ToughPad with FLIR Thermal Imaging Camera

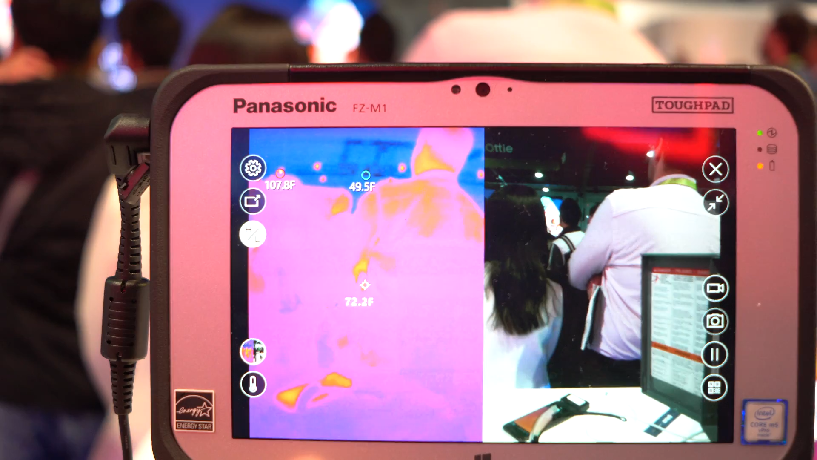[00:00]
On screen: spot 72.2°F, max 107.8°F, min 49.5°F
Hey guys Xavier here with Gotta Be Mobile. I'm taking a look at the Panasonic Tough Pad.
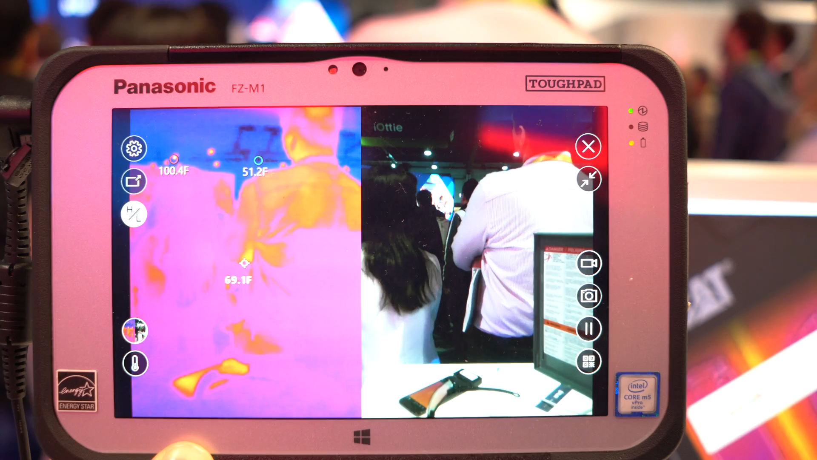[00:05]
On screen: spot 69.1°F, max 100.4°F, min 51.2°F
It's the first tablet to have a thermal imaging camera built into it.
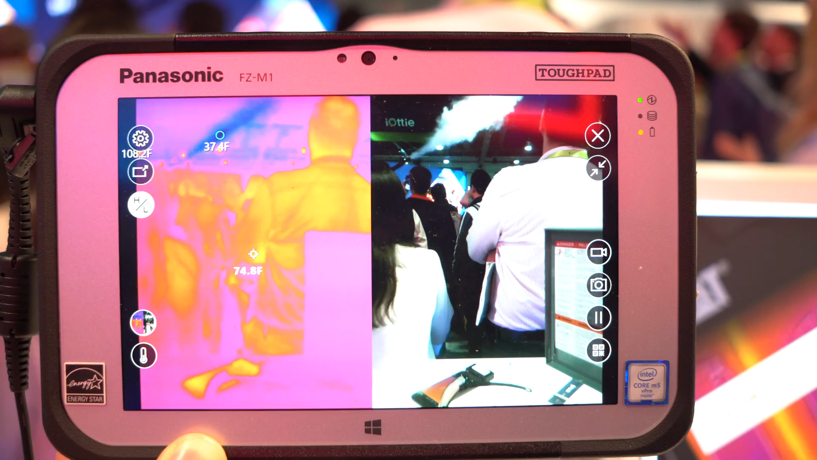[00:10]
On screen: spot 74.8°F
This is made by FLIR and it's really cool. You can actually see the exact temperatures of objects in the room.
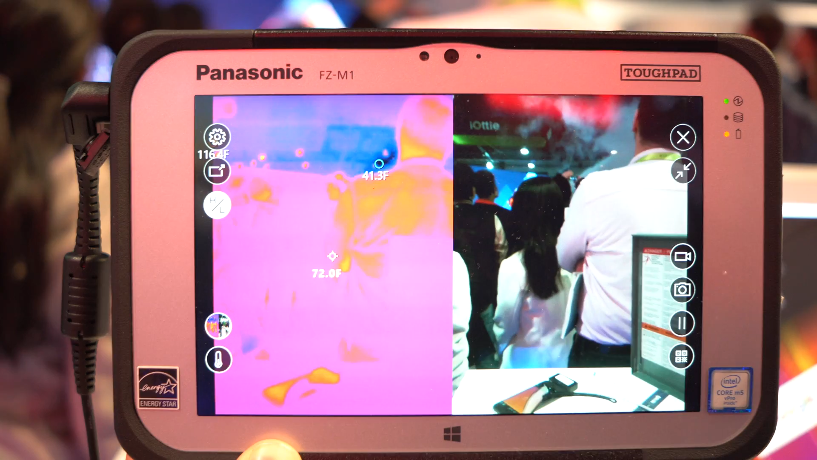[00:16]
This is obviously not meant for consumers. It's designed for people that work outdoors that need to find things that are warm or cold.
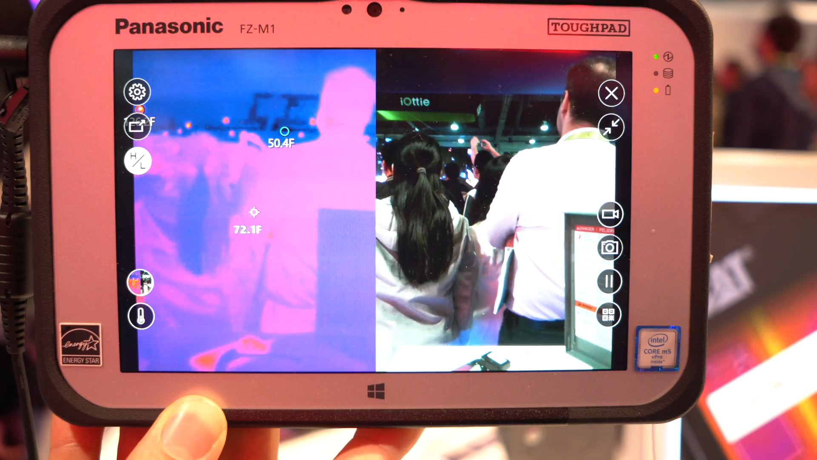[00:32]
It is a Windows device so you can do everything that you would normally do on a Windows device. You can run your apps that are critical for your business but if you need to figure out where a leak is coming from,
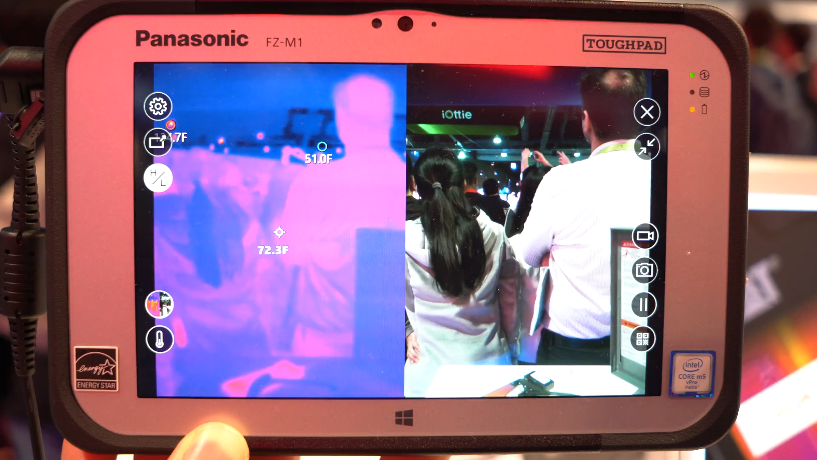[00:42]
On screen: spot 72.3°F
what's wrong with your facility, you will get exact measurements of temperature on the fly.
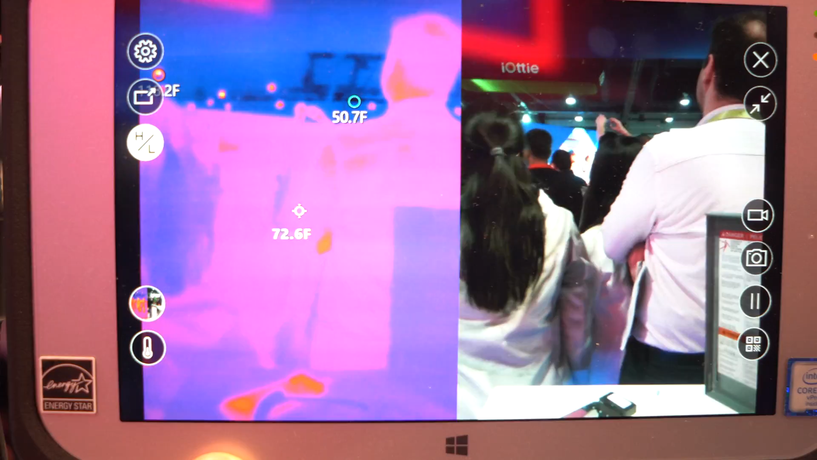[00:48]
As you can see here at the show floor, the temperature of a human standing about six
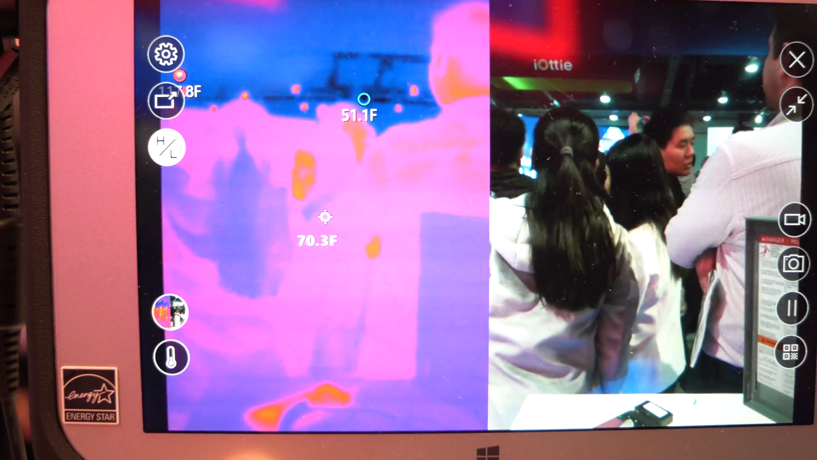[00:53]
On screen: spot 70.3°F
feet away is in the mid 70s and we can see that the coldest point in the room is the ceiling.
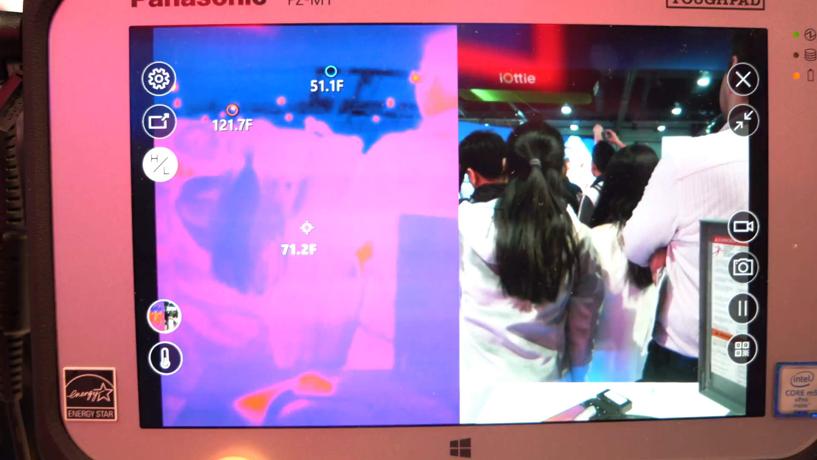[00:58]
On screen: spot 71.2°F, max 121.7°F, min 51.1°F
It's actually quite cold out today and that's measuring at 50 degrees so if you're trying to tune your HVAC or something like that here,
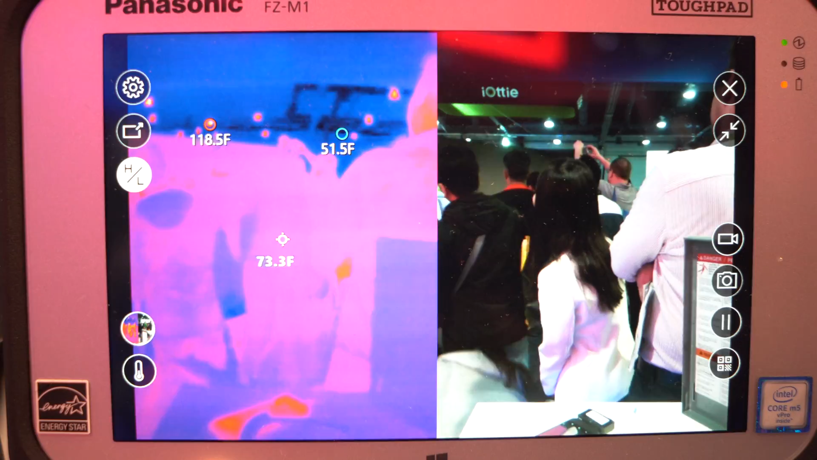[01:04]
On screen: spot 73.3°F, max 118.5°F, min 51.5°F
you can instantly see this without climbing up on a ladder.